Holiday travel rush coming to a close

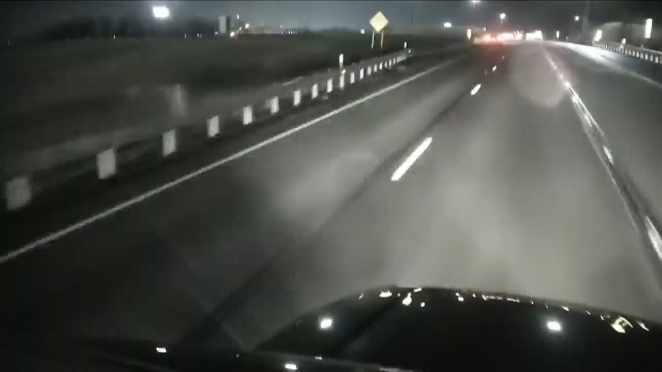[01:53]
Now again, we are on I-81 north bound right now ahead of us. You're looking at the traffic.
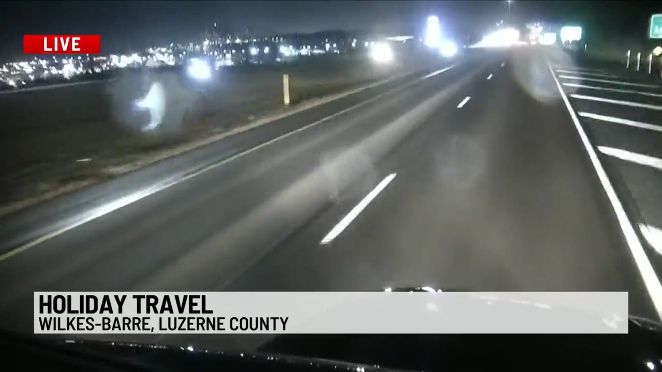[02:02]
There's not too much. Again, AAA is predicting that tomorrow is going to be the last busy day of the holiday travel season.